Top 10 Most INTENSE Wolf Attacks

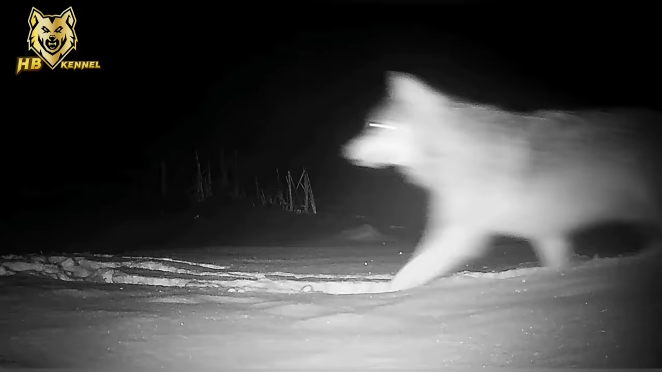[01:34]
the wolf stay in pack and patrol at night
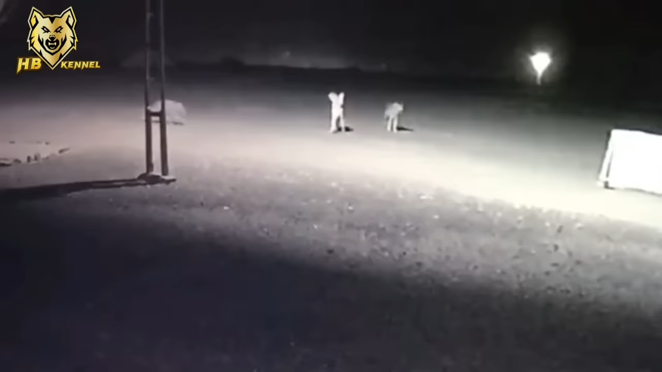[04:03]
two wolves are visiting this livestock guardian dog this dog almost frozen
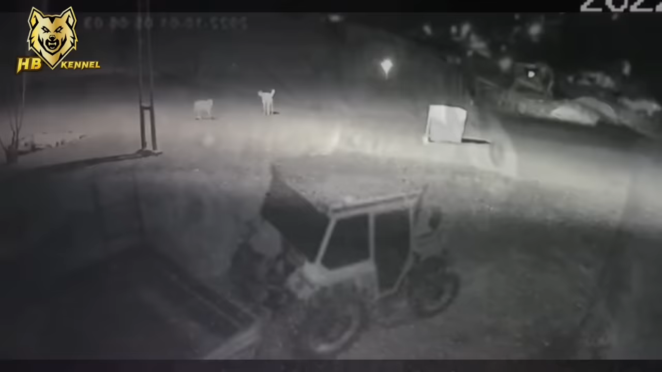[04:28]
this villager dog is under attack by two wolves
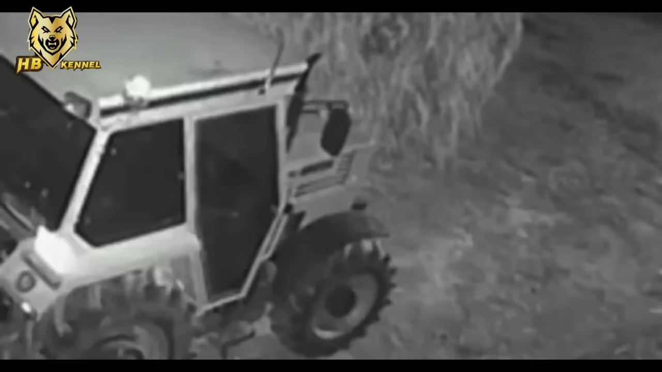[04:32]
the wolf bite the dog in the neck and try to drag away
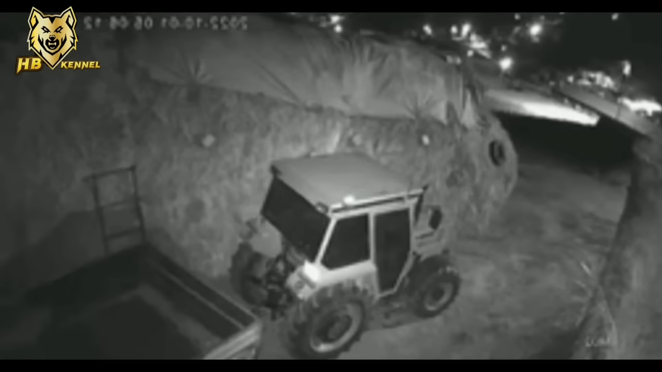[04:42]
the dog escape for the moment and hide behind the vehicle but not for so long other wolf came and take him when the winter is harsh dog in the settlement are target of the wolf
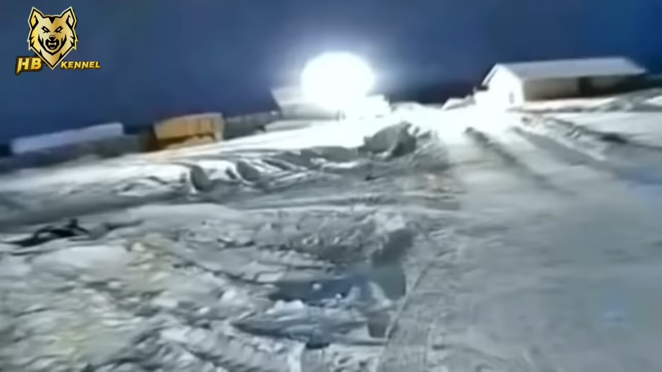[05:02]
in this time the wolf attack are more often
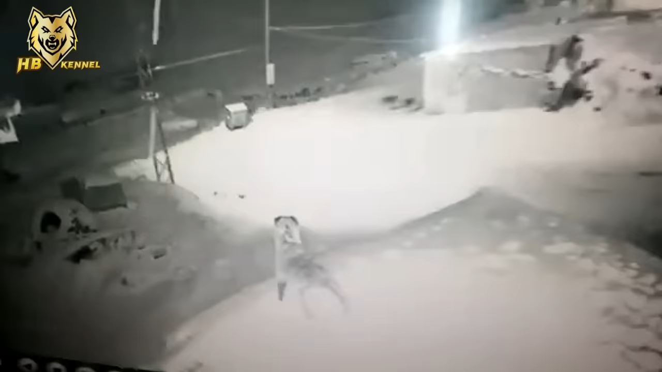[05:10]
usually when the snow is heavy they came and attack dogs all members of the pack are mobilized to hunt dog and this kangal is in dangerous
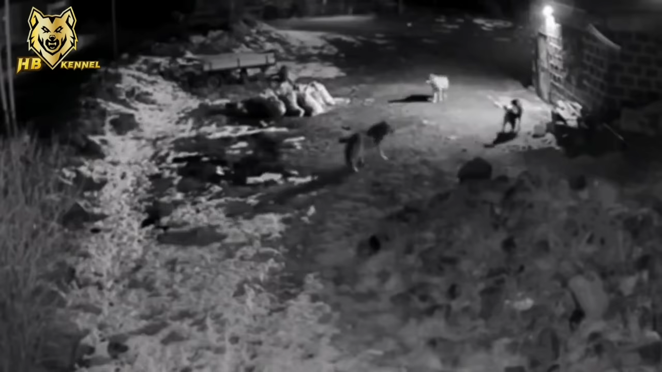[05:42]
this depending how serious the wolf attack the dog and how intensive is the attack
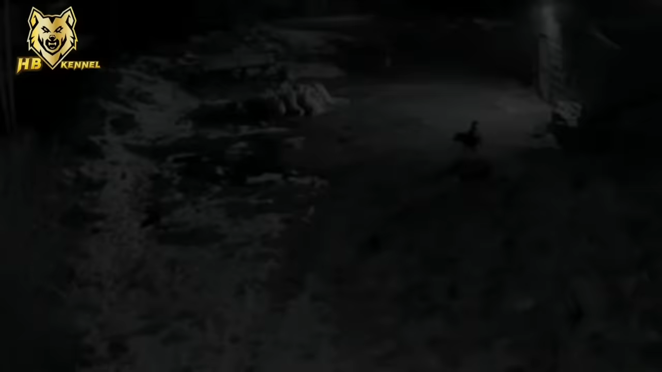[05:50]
dog in village usually stay on chain for many reasons and when the dog are tied are more easy target for the wolf
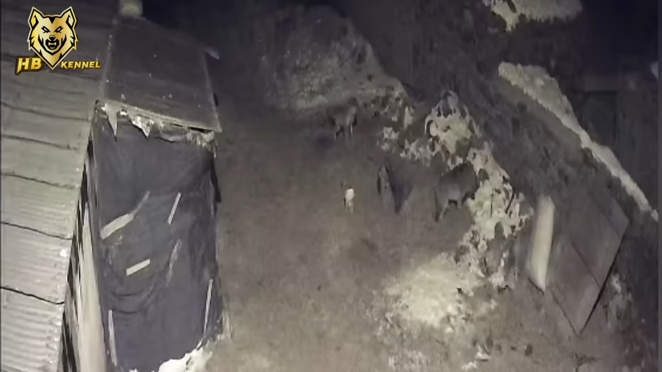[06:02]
they just need to pick one of them both wolf attack him and grab him away the dog tried desperately but he is a small dog a weak one against two hungry wolf they keep attacking on the dog both wolf are trying to finish him quickly